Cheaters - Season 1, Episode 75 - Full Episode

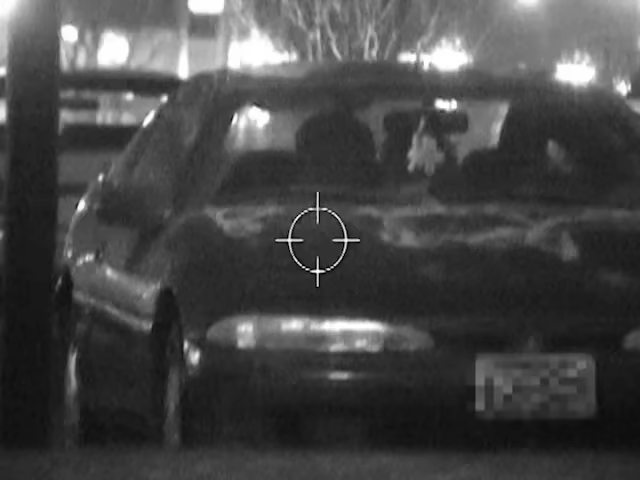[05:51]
Cheater's investigators watch as a satisfied Mr.
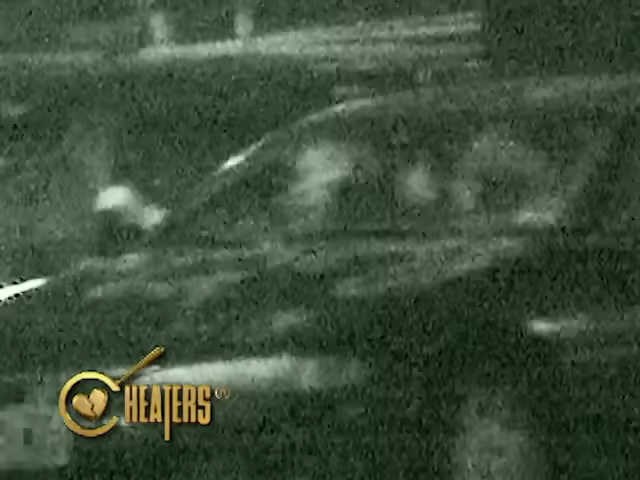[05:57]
Williams leaves the suspect's vehicle and drives away into the night.
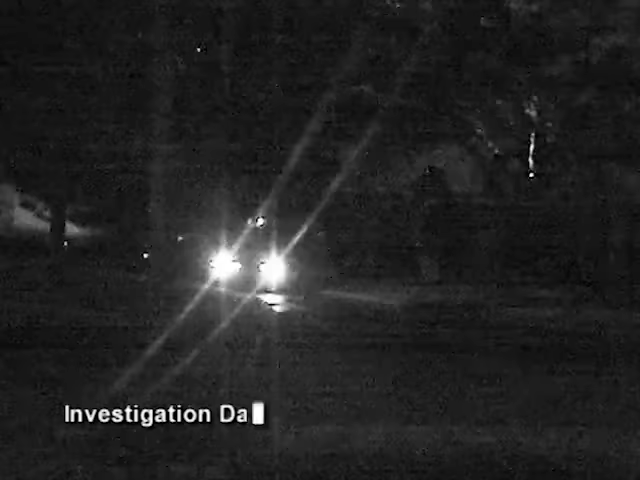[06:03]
Investigation day 10. Cheater's investigators have caught on to Ms. McRae's deceptive pattern. As she leaves work,
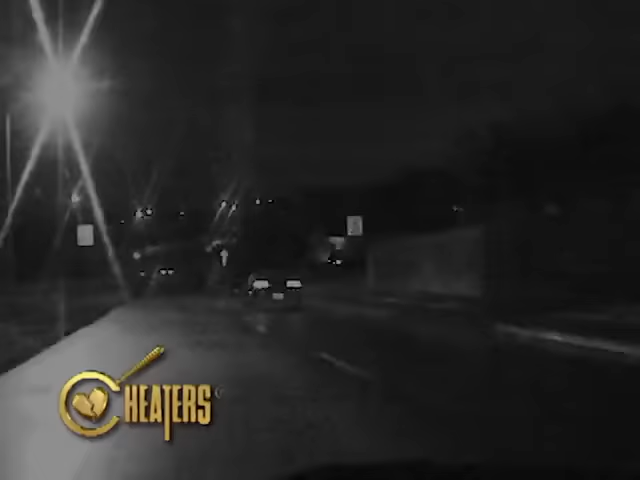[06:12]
detectives follow her to a local car wash where she proudly struts to her lover's car for what is clearly more than a wash.